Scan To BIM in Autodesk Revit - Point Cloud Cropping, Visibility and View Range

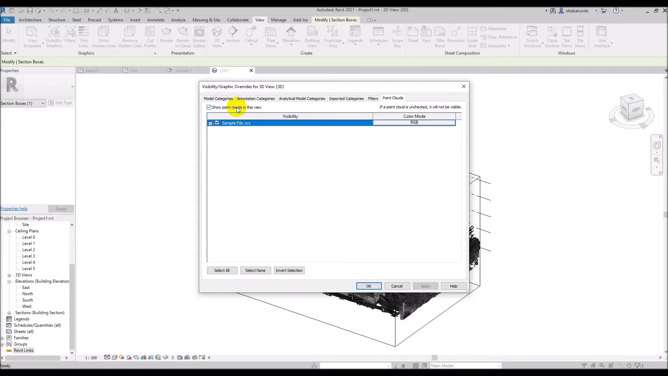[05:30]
Like I said earlier this is view specific. I will go ahead and hide the point cloud by unchecking this box, show point cloud in view and I'll click ok.
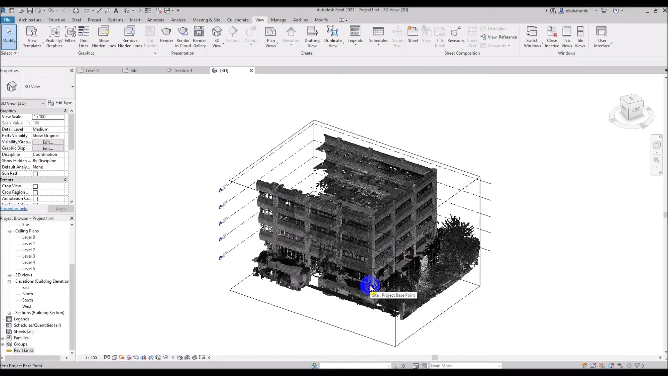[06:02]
So let's open the visibility graphics again and we can see the color mode here.
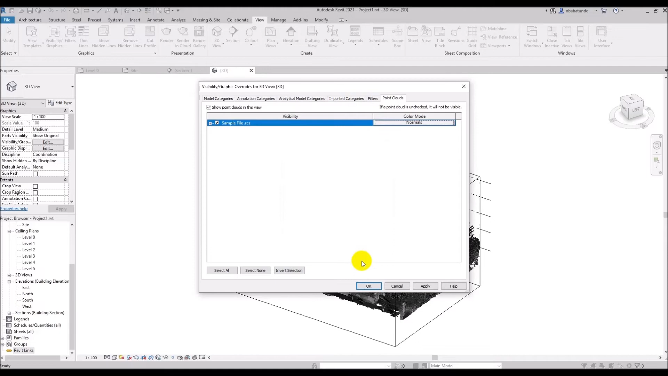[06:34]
We can also choose from single color, elevation, intensity and normals. So let's change the color mode to normals. Basically with the normal color mode selected each point is displayed based on the normal direction of the point. This can be helpful for seeing which angle or plane a surface is on. The color scheme for this is built into Revit and is uneditable. Now we come on to the select links option. This is at the lower right corner in Revit. It allows us to select link files and their elements. The select links is locked when the red X is shown. Now you can see that although I am trying to select my point cloud, I cannot do so because the select link is locked.
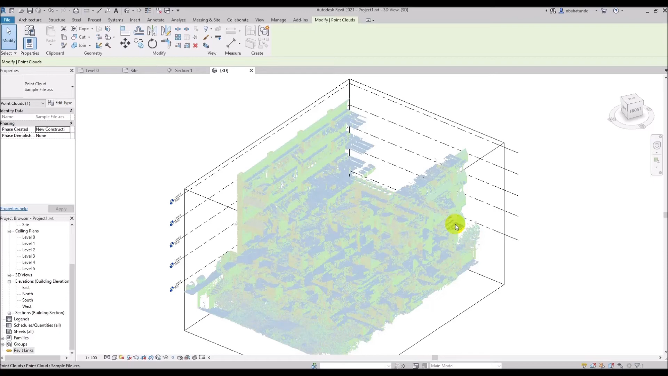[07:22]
I would recommend keeping it locked to avoid mistakenly moving the point cloud. So I am just going to go and lock the point cloud once more. And finally we are going to look at section and elevation views. Section and elevation views work for point clouds in the same way that they work for Revit objects.
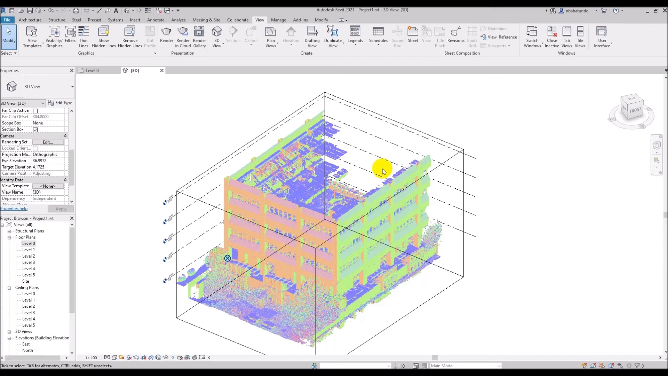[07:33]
We can always use the section cut and elevation to reveal a section of the point cloud. I will go to level zero and cut a section through a staircase. Now I will uncrop my view by unchecking the crop view and crop region visible from the properties palette. What I am going to do is cut a section through the stair hall here.
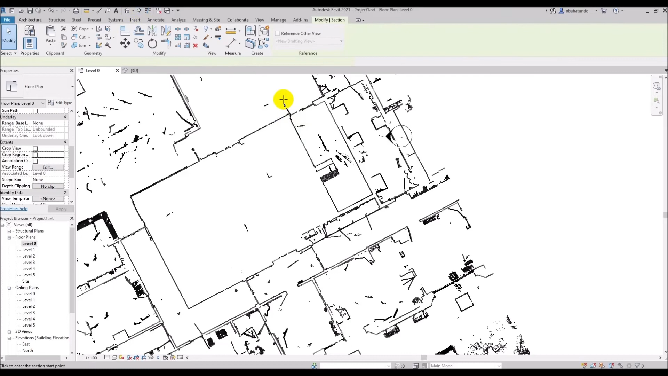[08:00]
I will click go to view and in this section for example, I can see and count how many rises I will need from floor to floor.